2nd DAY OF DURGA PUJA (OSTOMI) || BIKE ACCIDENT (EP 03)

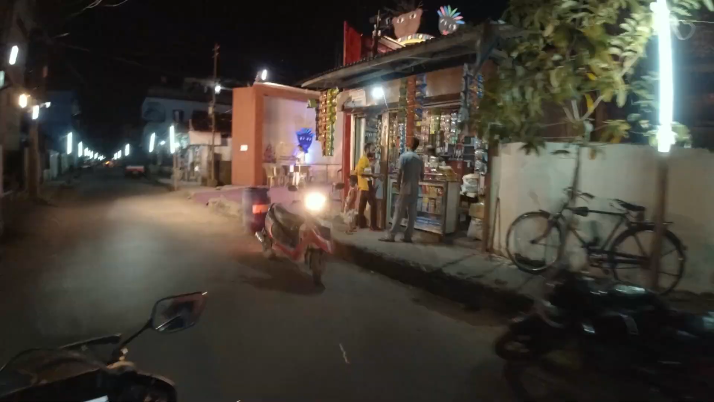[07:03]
तो अब हम लोग मार्केट में आ गया है
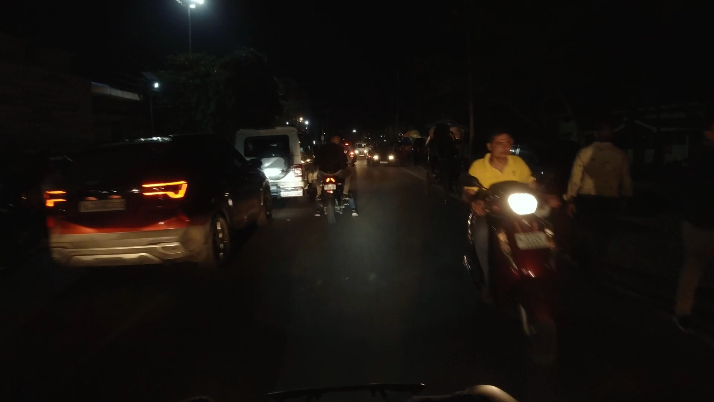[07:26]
तरहा सबस गया है अगर आप लोग को निकल नाएं लेन पेदली निकलो नहीं तो बाइक